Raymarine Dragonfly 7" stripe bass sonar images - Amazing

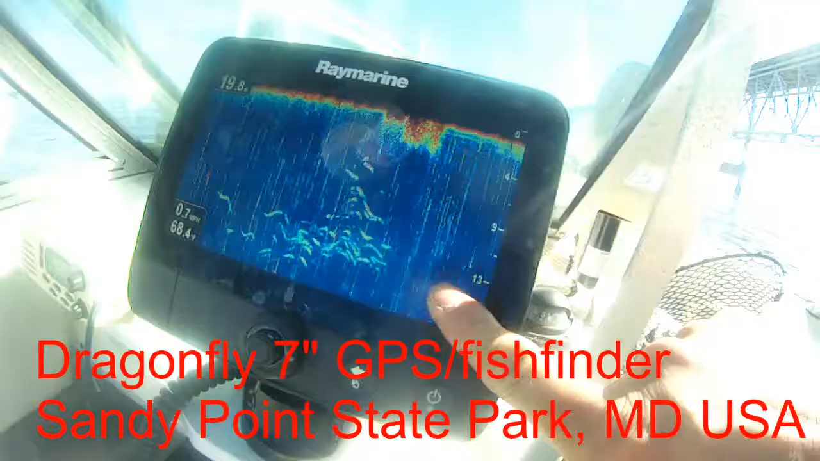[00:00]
at about 13 feet, between 9 feet and 13 feet. Oh, yeah!
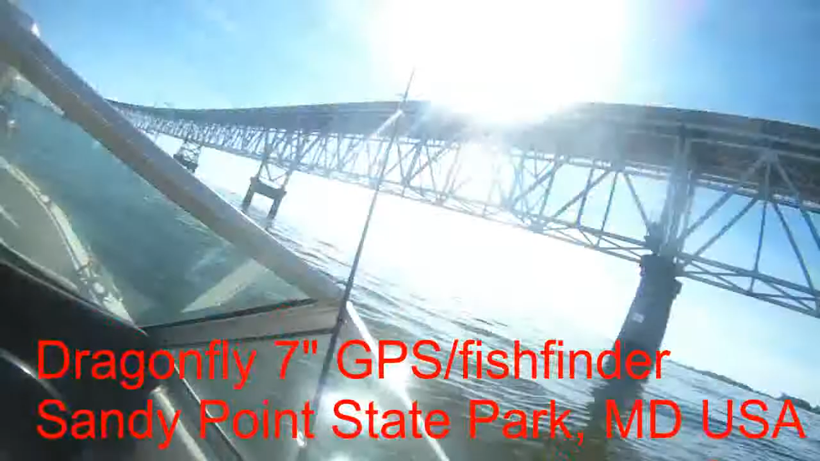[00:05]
Oh, yeah! Oh, that's our fish! Break the skunk!
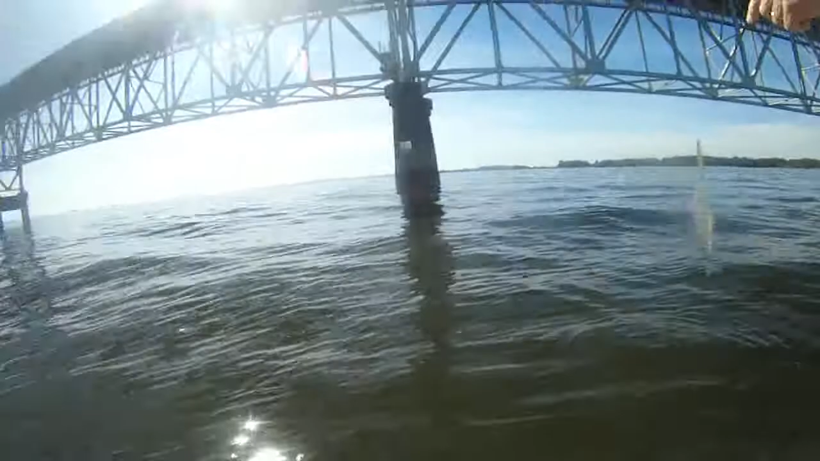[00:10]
Holy cow! See, oh, tons of fish underneath!
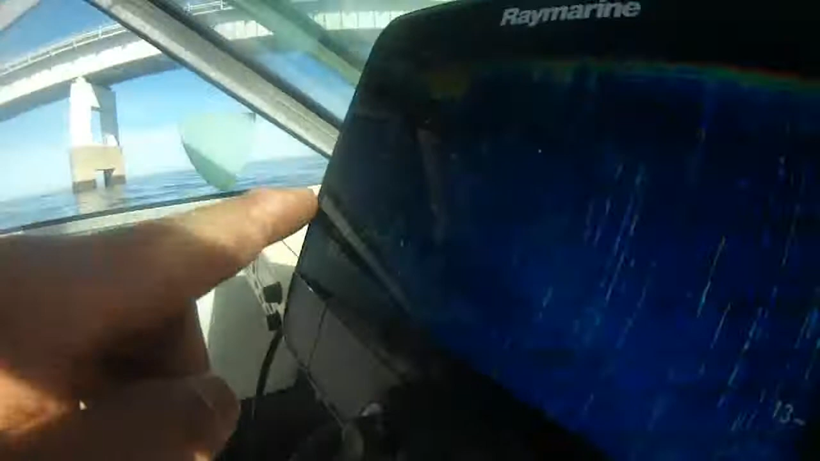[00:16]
Holy cow, that's the most fish I see in my fish finder.
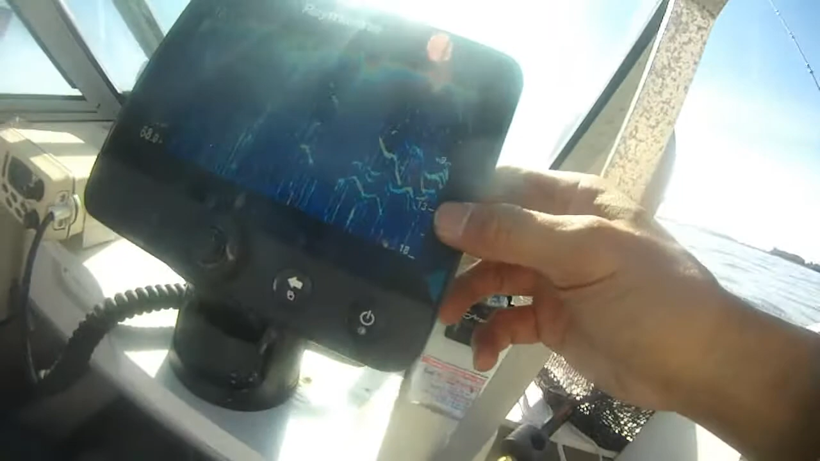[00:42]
Oh my goodness. Look. 9 feet and 13. Oh, tons of them right underneath us.
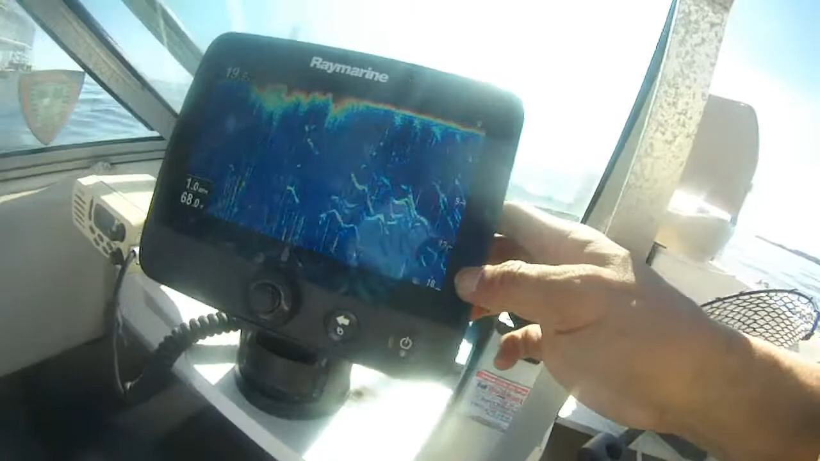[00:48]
Look, look. Raymarine 19 feet deep and water temperature 68 degrees.
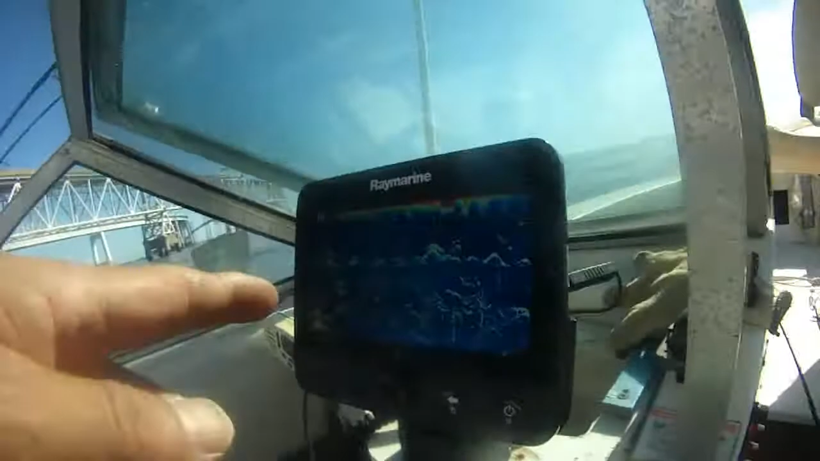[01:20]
Holy cow. I never see so many fish in my fish finder ever. This is crazy. Now I'm gonna take a picture. See all the rockfish?
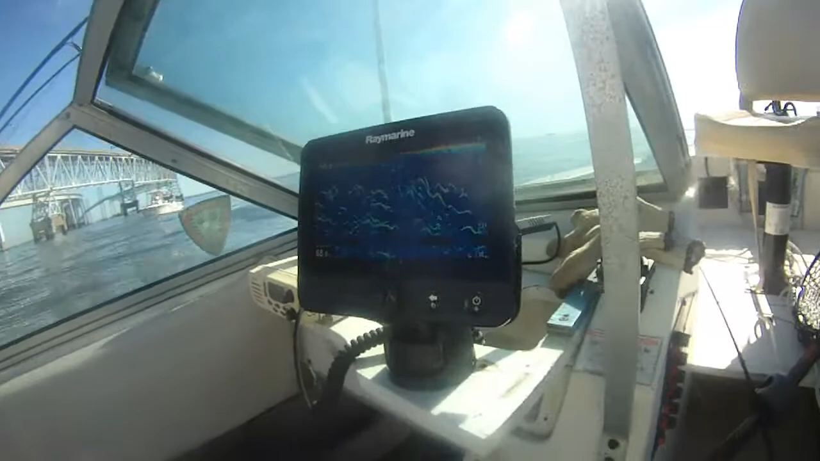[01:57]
Catch them. Oh, yeah? Holy cow, we got so many rockfish underneath the boat right now, and it's just amazing.